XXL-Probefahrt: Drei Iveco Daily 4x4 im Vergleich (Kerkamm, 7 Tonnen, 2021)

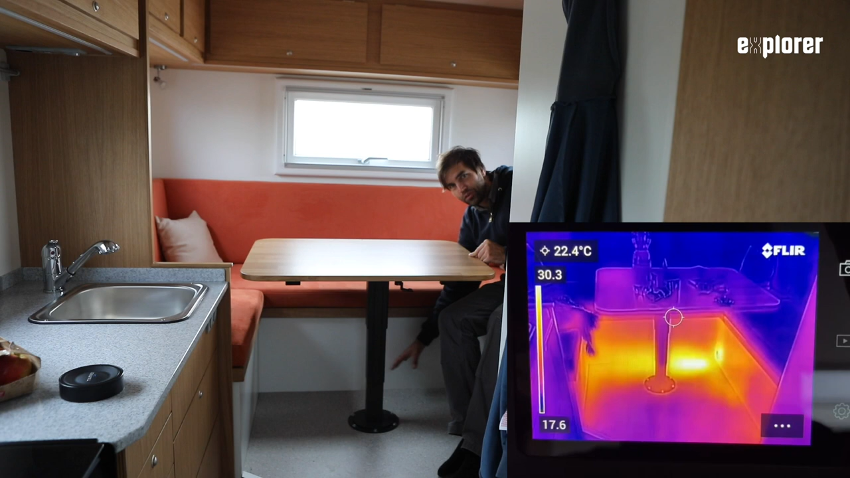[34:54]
On screen: spot 22.4°C
Dann wird sich das langsam abkühlen, aber das zeigt Ihnen, wie punktuell diese Warmluft ausströmt bei einer Luftheizung. Und vorne beim Bett kann man das auch nochmal ganz toll sehen. Das schauen wir uns jetzt mal an. Hier ist dieser andere Bereich.
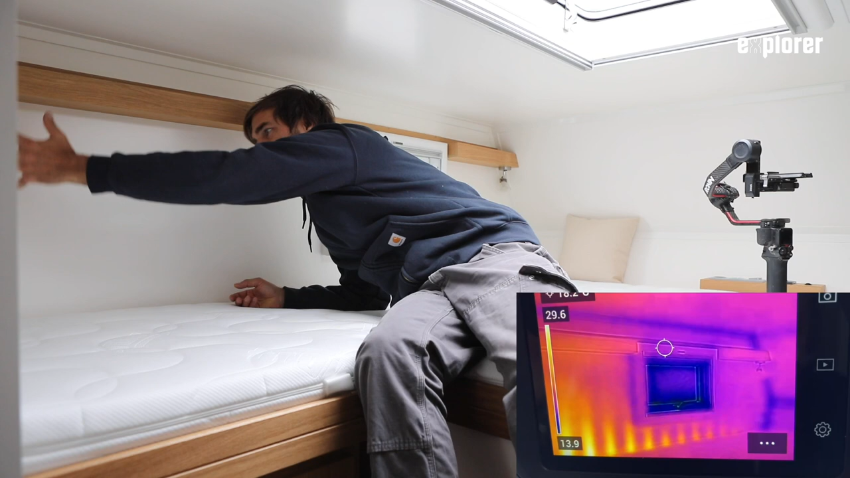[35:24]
Und nach hinten wird es dann immer weniger. Und vorne am Alkofenende ist es dann am geringsten. Aber so kann man das mal plastisch ganz gut sehen. Finde ich sehr spannend. Auch von außen zeigen die Bilder, dass die Kabinen selbst an den Kanten sauber und durchgängig gedämmt sind.
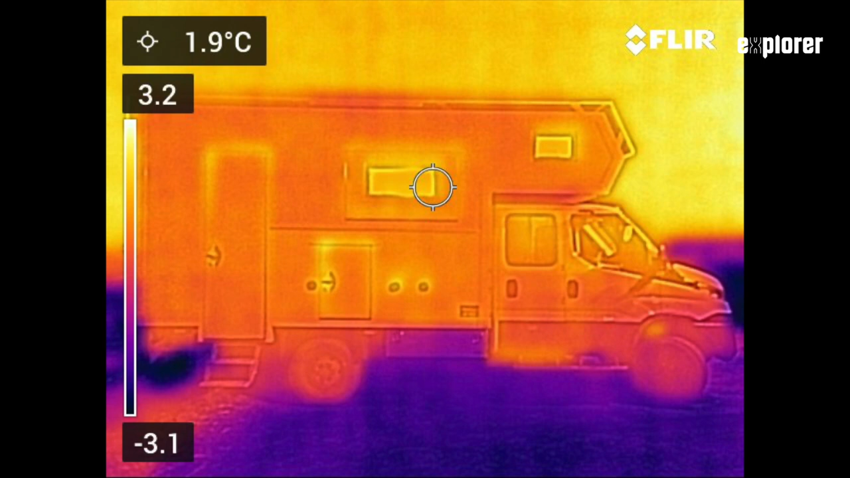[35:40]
On screen: spot 1.9°C
Lediglich an den Türen und Fenstern erkennt man, dass dort Wärme entweicht.